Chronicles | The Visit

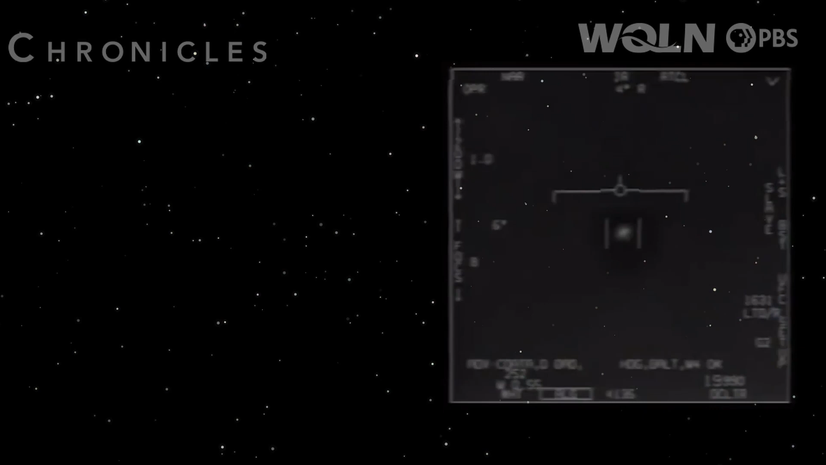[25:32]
armed forces had observed 144 separate UFOs, now called UAPs, or Unidentified Aerial Phenomena. There's a whole fleet of them. Look on the ASA.
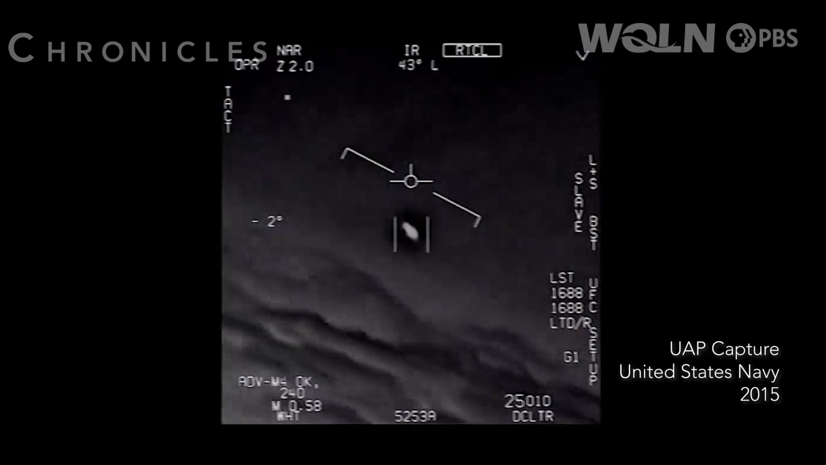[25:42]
My gosh. They're all going against the wind.
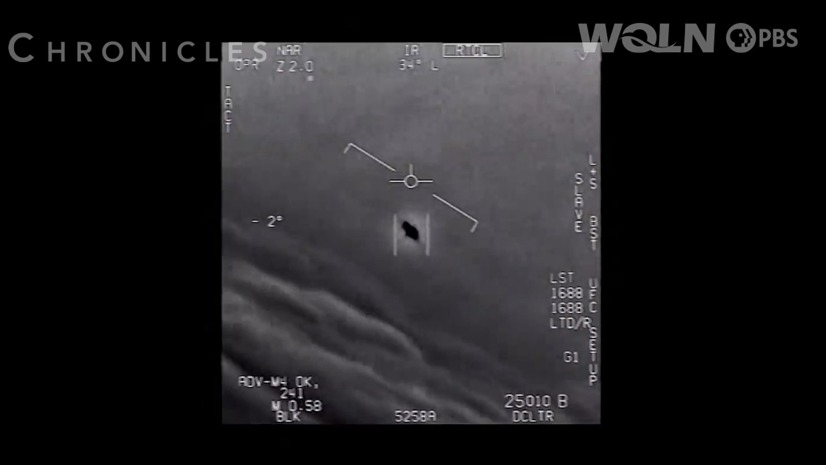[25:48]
The wind's 120 knots to the west. More than 50 years ago, the U.S.